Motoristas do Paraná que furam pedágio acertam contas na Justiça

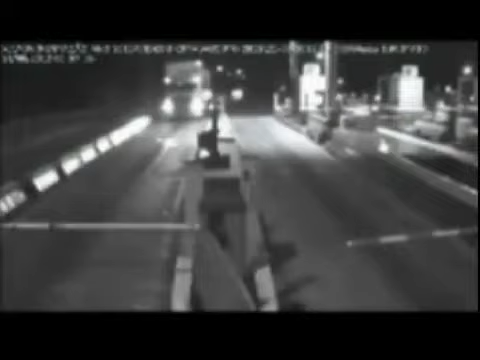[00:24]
Desta vez, um carro tenta pegar carona na furada do caminhão que está na frente e bate o veículo na mureta.